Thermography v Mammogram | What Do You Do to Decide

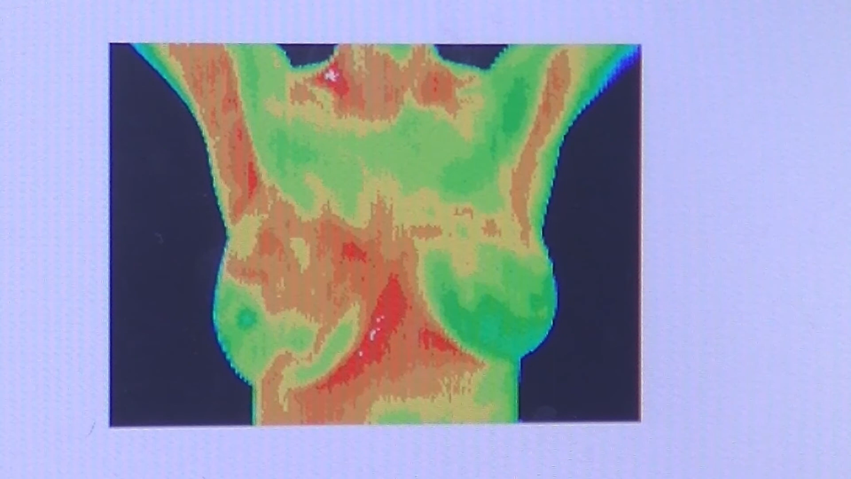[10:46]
This image that I've got up on the screen at the moment is a young woman with breast cancer that we found.
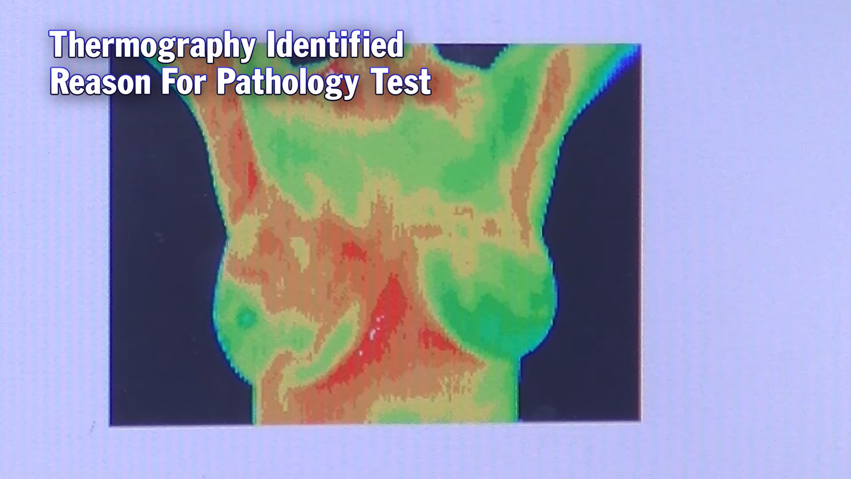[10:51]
And you can see there's a really marked red pattern across one breast and in the lymph nodes under one arm. So we immediately refer her for a full clinical workup,